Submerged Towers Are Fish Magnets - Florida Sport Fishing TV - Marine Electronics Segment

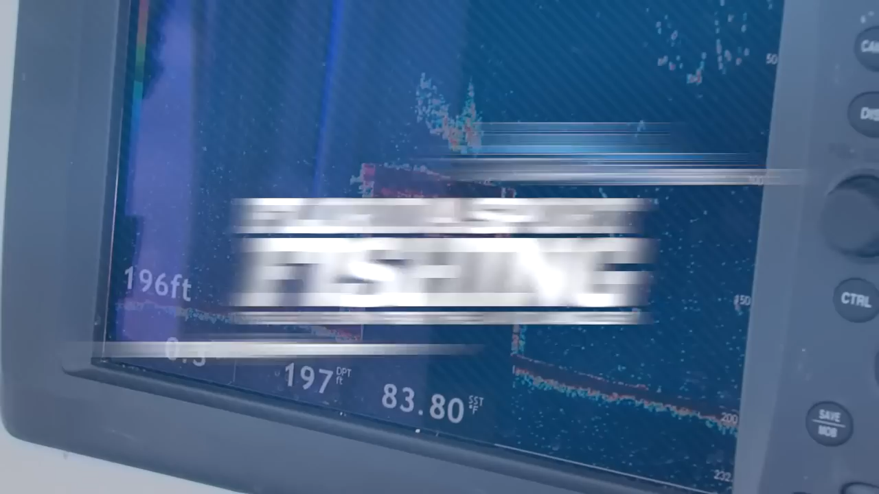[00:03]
On screen: depth 197 ft, water 83.80°F
you can see on this Furuno navnet you can perfectly see that Tenneco tower
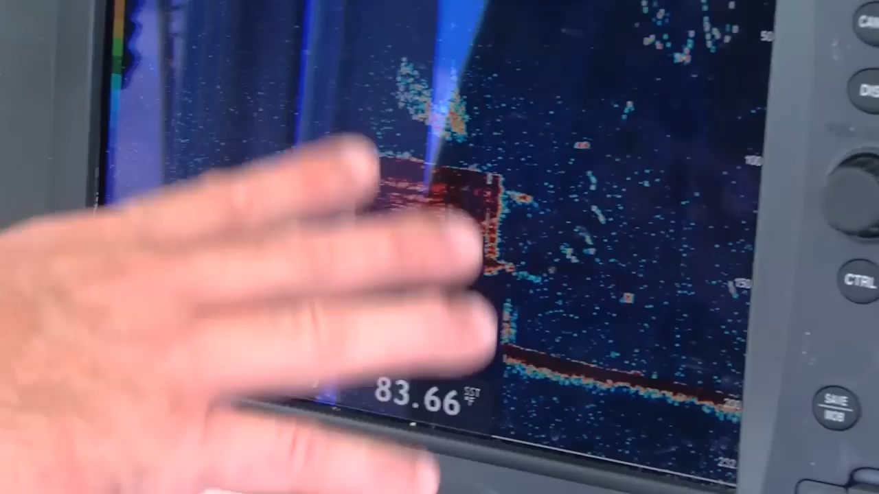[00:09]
On screen: water 83.66°F
like I said that's the base of an old oil rig platform if you can kind of picture it that's the bottom half and
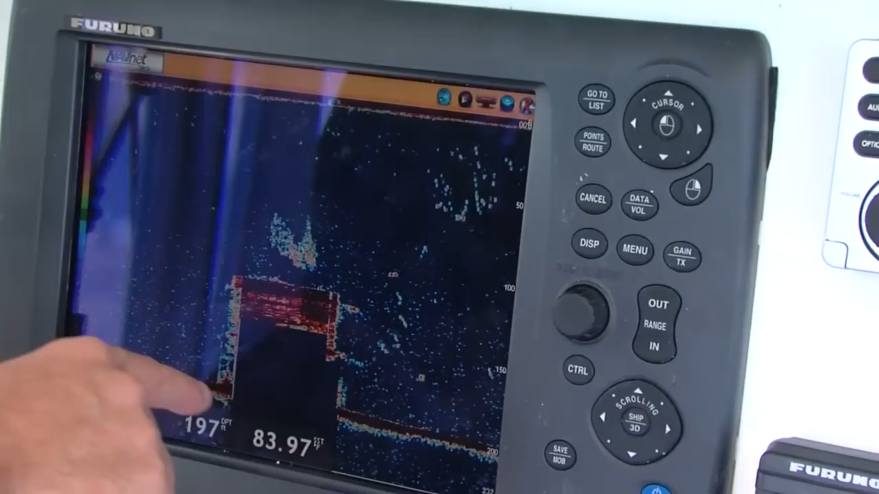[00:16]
On screen: depth 197 ft
it just kind of comes up flat across the top right back down on that side
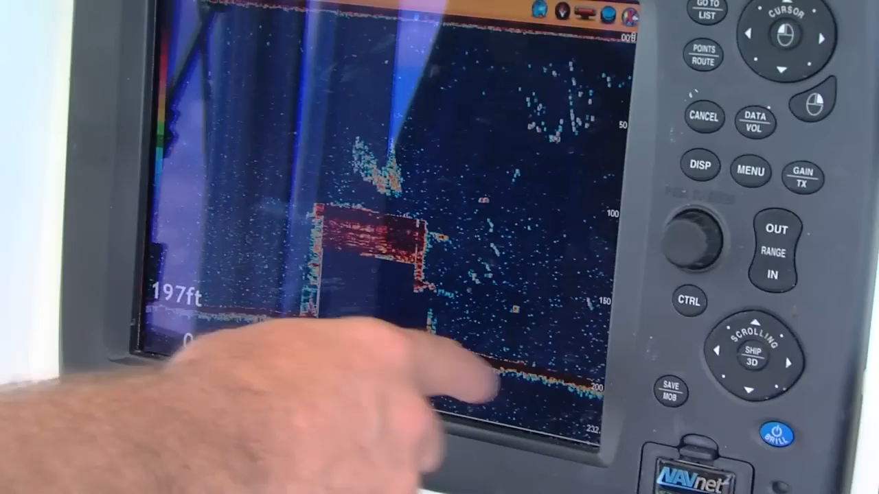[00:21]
On screen: depth 197 ft
has a lot of relief relief is the distance that's that structure comes up off the bottom and you can see right on this navnet
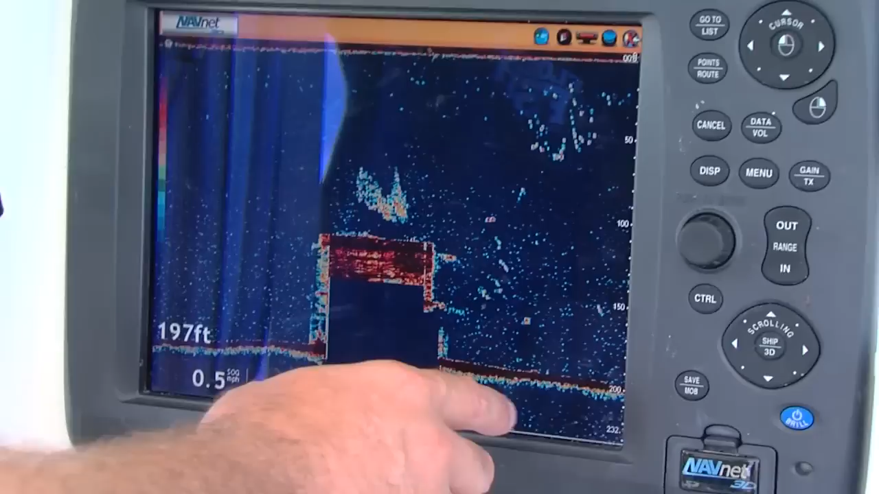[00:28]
On screen: depth 197 ft
that we're in about 200 feet and that wreck comes or
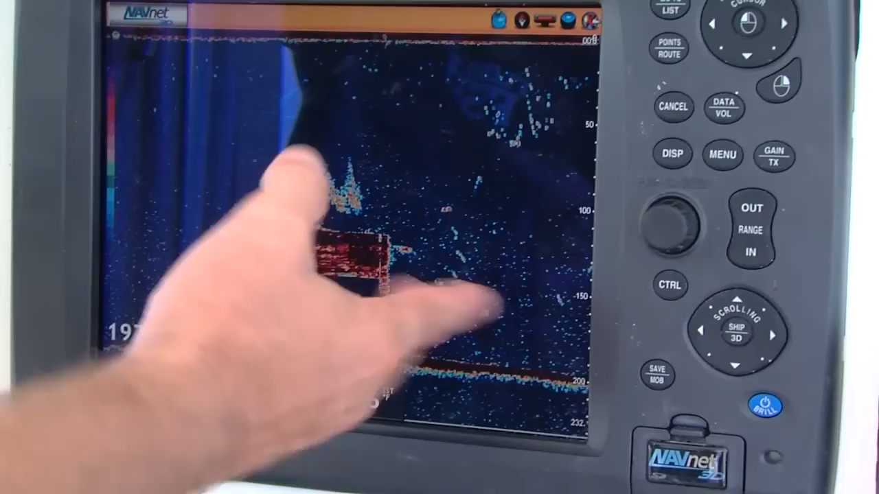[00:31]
I should say that structure comes all the way up to about a hundred feet so that's just a really huge
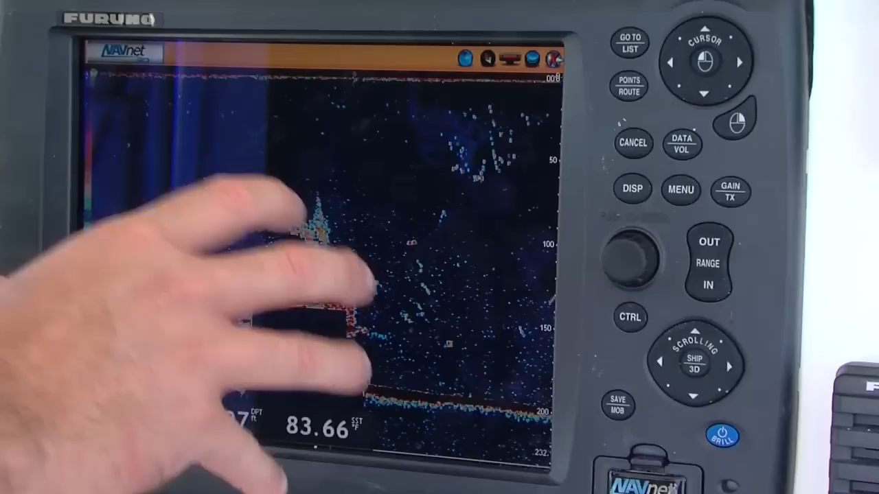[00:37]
piece of truss system and it's completely covered up in barnacles and corals and all sorts
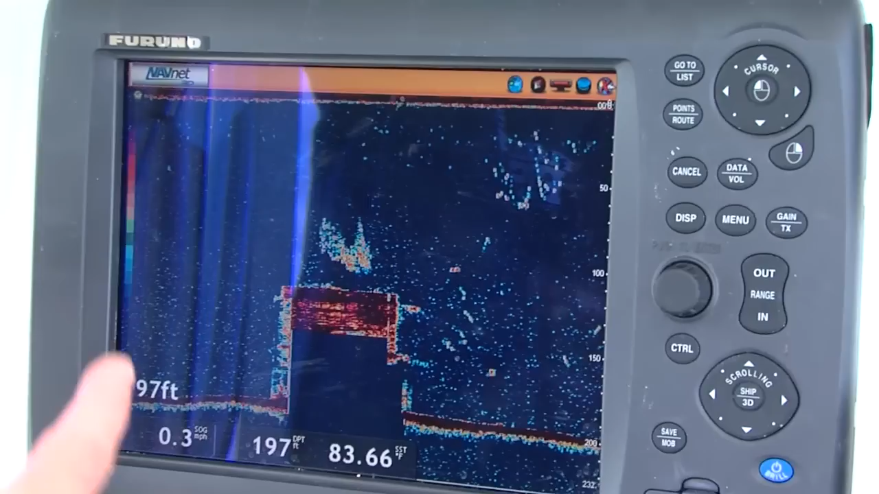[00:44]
On screen: depth 197 ft, water 83.66°F
of life you can see that there's a whole bunch of fish probably some sort of schooling bait fish real
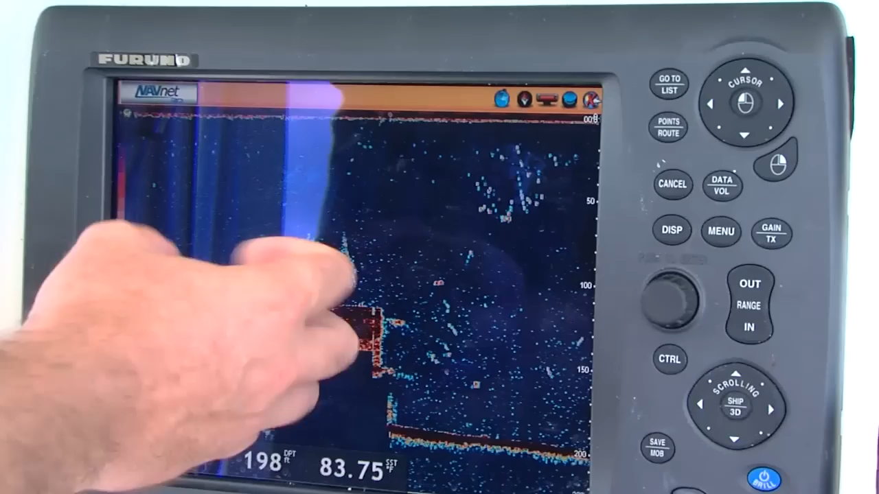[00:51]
On screen: water 83.75°F
packed tight together right above the structure right there and then off the side looks like there's
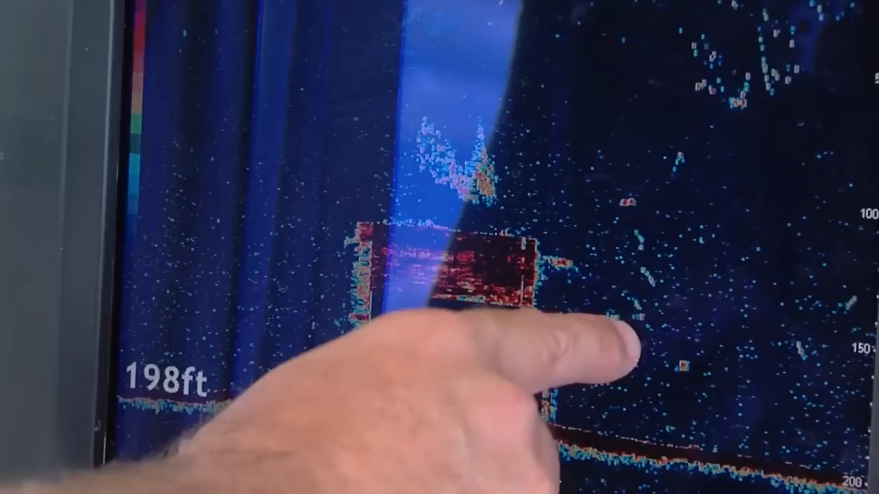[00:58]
On screen: depth 198 ft
some individual fish right there maybe some big amber jacks cruising around another little pile of fish right
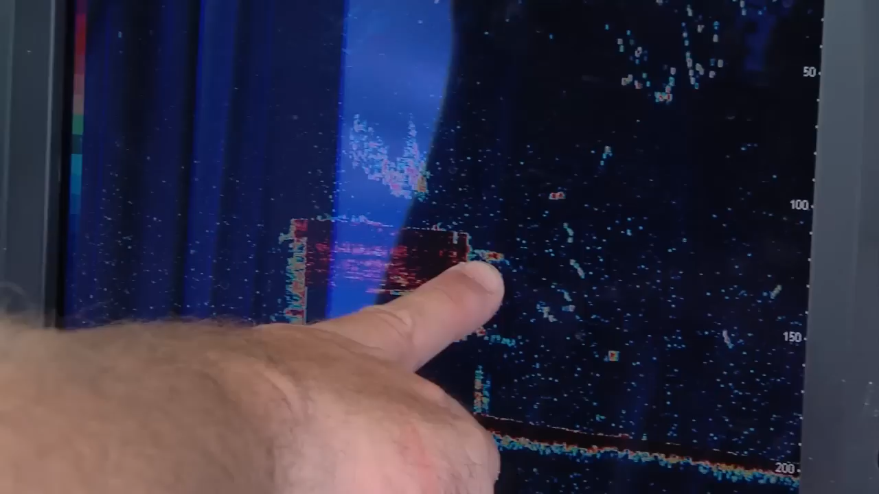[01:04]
there and of course higher up in the water column that in
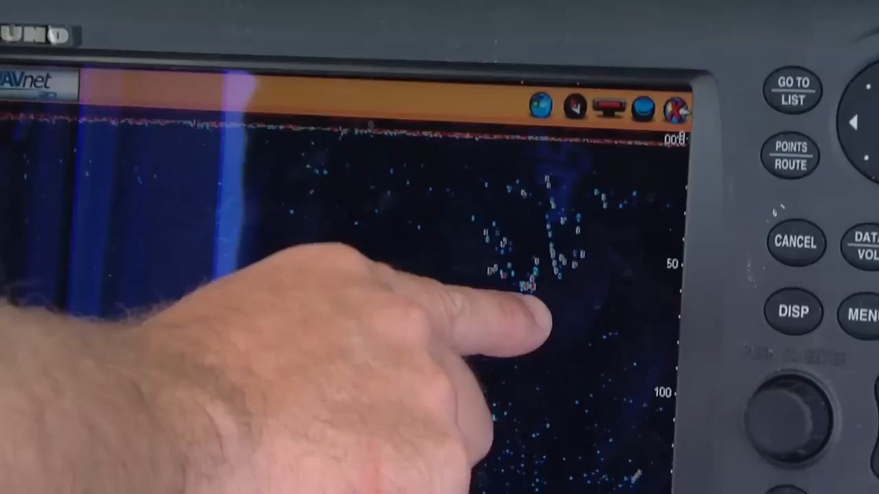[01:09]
my opinion those little squares on this machine that indicates that that's a pile of bonitas or maybe small
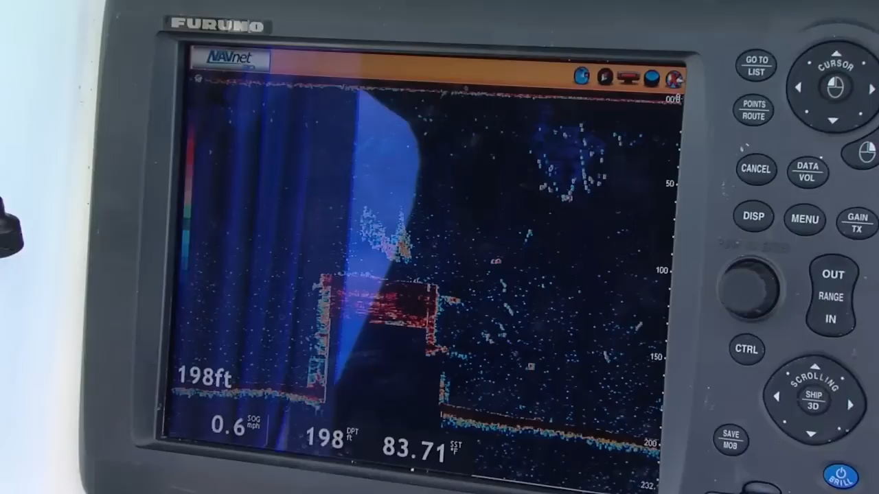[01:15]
On screen: depth 198 ft, water 83.71°F
blackfin tunas it's really awesome to
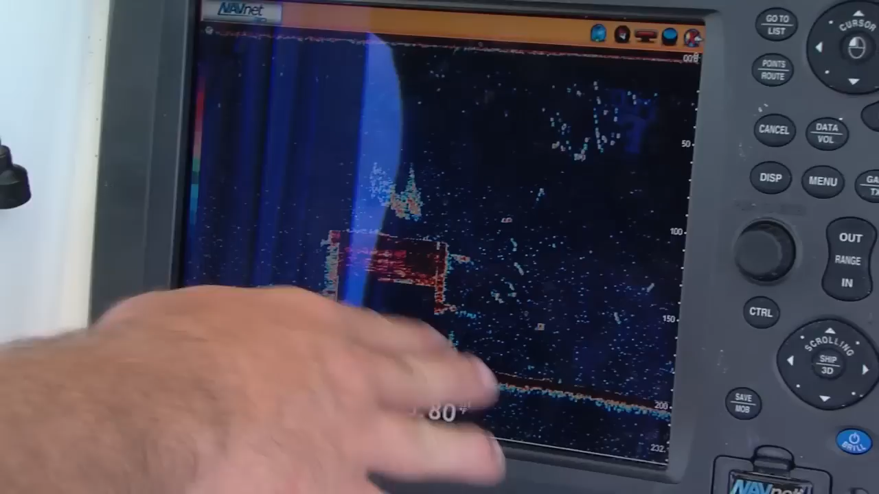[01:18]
just kind of see it and picture it but I mean there's a perfect view right there